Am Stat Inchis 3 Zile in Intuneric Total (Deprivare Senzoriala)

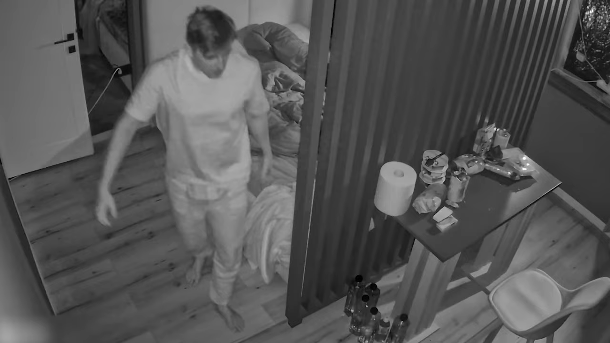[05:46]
Pentru masa de astăzi dimineață o să mănânc următoarea conservă cu tort.
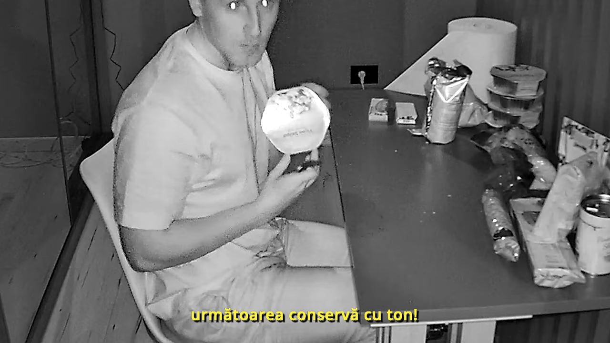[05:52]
Oh! Abia aștept să ies de aici. Nu pot să dorm. Să ies, să plec de aici.
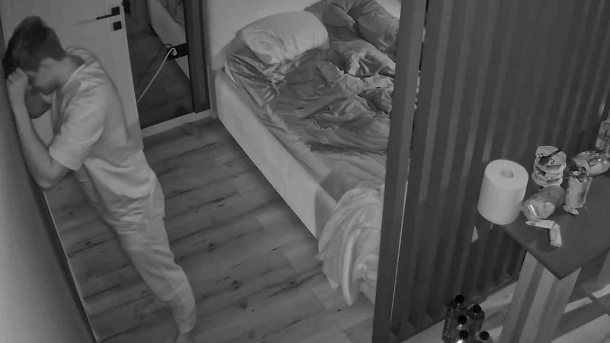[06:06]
Sper că ești ok și că nu te dai cu capul de pereți. Aleluia,
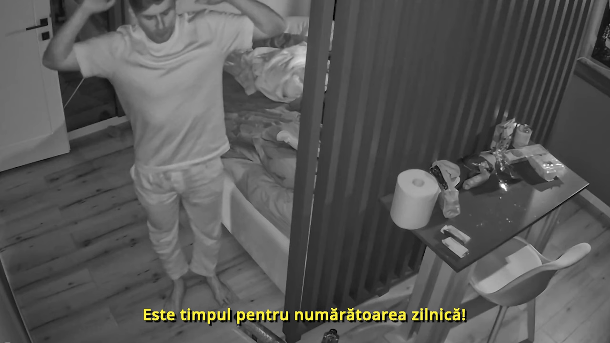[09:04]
Este timpul pentru numărătoarea zilnică. 1, 2...